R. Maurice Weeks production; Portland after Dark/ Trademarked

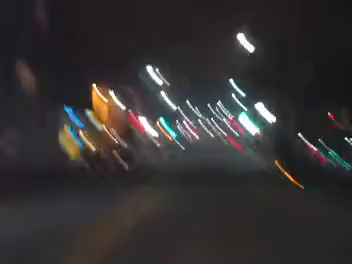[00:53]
This is Portland, Maine, after dark. Pretty dead out here tonight. Because of the Sheryl Crow concert.